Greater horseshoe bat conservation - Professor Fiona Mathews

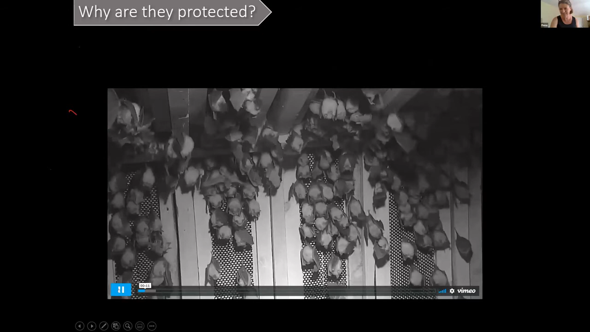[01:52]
This is inside one of the Vincent Wildlife Trust reserves and you can see the activity of bats. This is in fairness from a couple of weeks ago where the bats are all talking to each other.